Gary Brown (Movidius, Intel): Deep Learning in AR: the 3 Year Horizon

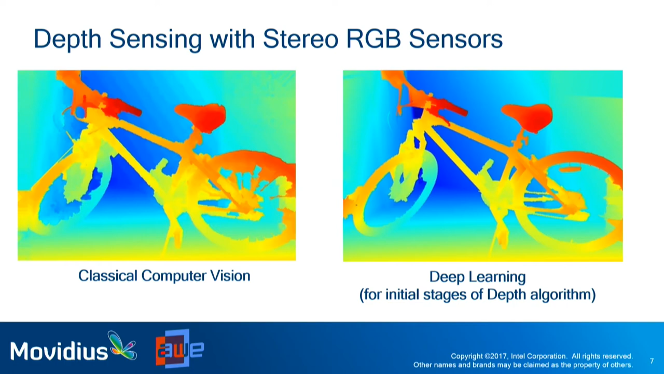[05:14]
You can actually see the pixels in the seat and the heat map of the handlebar a little bit more accurate in terms of seeing the break. So you can get much better accuracy using deep learning. Now there is a cost and there is a trade-off and we'll talk a little bit more about that. But where are you going to see deep learning this year in real products?